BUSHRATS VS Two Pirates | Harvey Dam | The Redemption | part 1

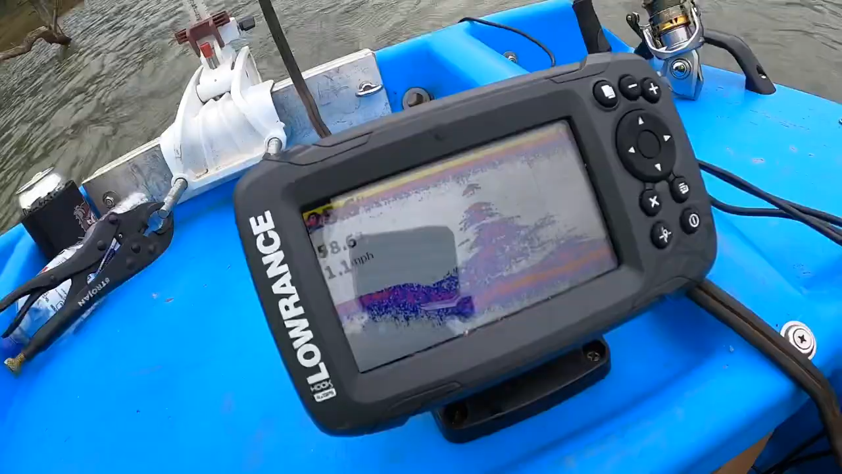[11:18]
Passing what looks like a bit of a school on the old Lawrence there.